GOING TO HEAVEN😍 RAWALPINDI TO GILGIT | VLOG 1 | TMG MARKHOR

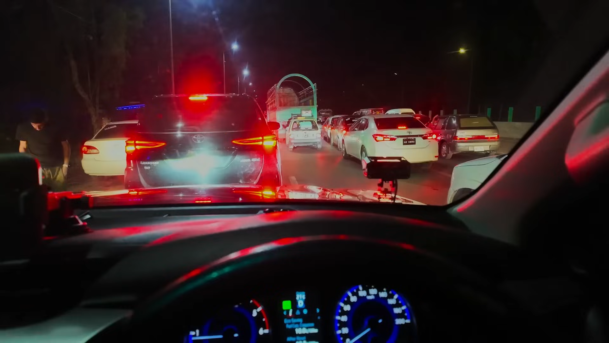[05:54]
अभी तक हम पिंडी से बाहर नहीं निकल सके, 12 बज गए, तो बड़ी कोशिश कर रहे हैं किसी रास्ते से निकल जाएं। अभी हम ये मोटरवे पे, पेशावर मोटरवे पे फंसे हुए हैं।